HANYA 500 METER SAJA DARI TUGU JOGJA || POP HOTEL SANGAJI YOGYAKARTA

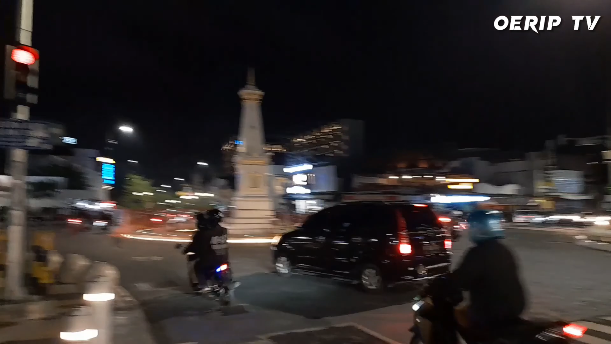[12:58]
Kita sudah sampai di kawasan Tugu Yogyakarta Lurus ke sana ke arah Maliopuru Ke kiri